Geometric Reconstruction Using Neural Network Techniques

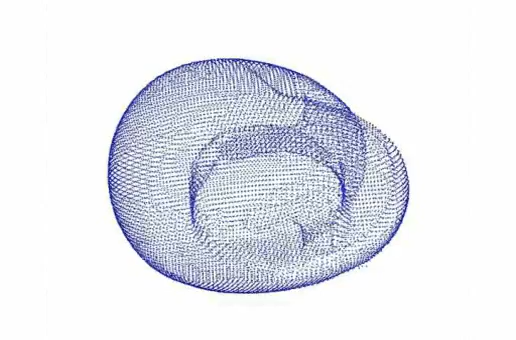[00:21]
The points are not connected and contain noise and require interpretation to create a model that can later be used in CAD applications.
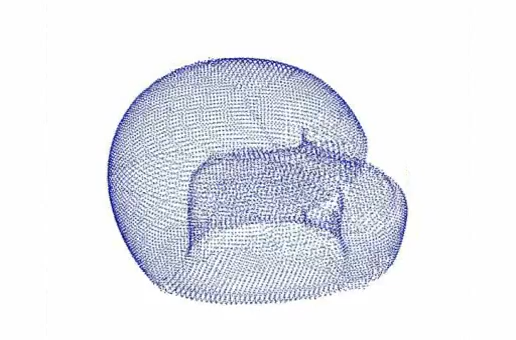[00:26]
This work focuses on reconstruction using a neural network technique.